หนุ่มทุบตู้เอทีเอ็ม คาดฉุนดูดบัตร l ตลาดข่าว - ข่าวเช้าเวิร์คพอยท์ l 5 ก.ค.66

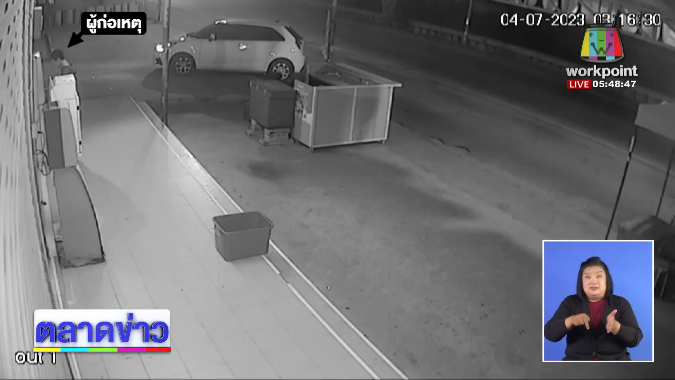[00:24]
วัดพันธุหง ตะบนนาเดียม เพื่อเมืองจำวัดสมุตรสาคอนค่ะชายไวรุ่น น่าจะเมาแล้วก็เข้ามากดเงิน แล้วก็คงจะนั่นกินบัดเข้าไปโมโห ทุ๊บ ตึงไปทีนึงก่อนนะคะแล้วไง นั่งยองยองมองนะสักพ้าก้องงัดพลาสติกบนแป้นกดเงินจนแตกค่ะคุณผู้ชม